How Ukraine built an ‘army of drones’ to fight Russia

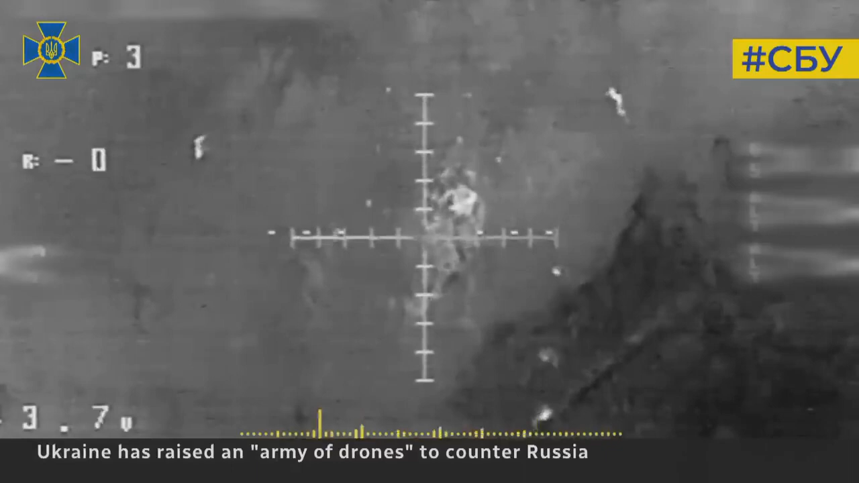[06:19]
I have some record from my military position when we drop the bomb onto Russian snipers.